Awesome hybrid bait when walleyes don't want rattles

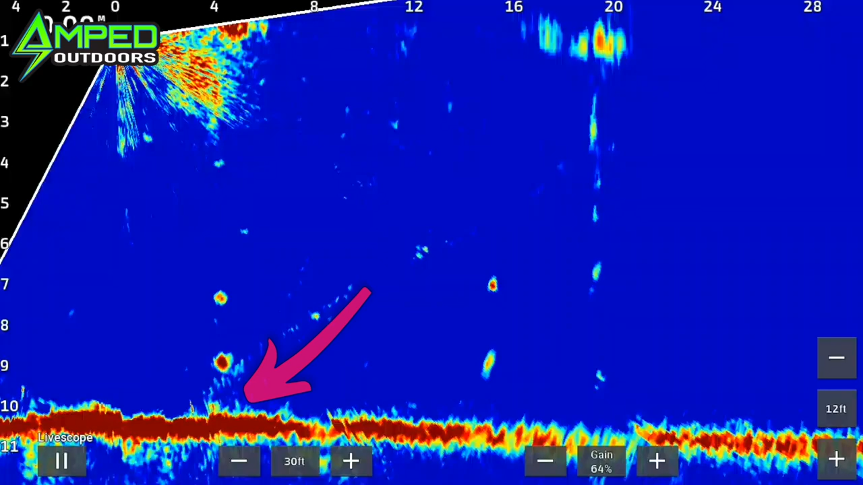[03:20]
Here we go! Dude, they loving this thing! That's a nice one!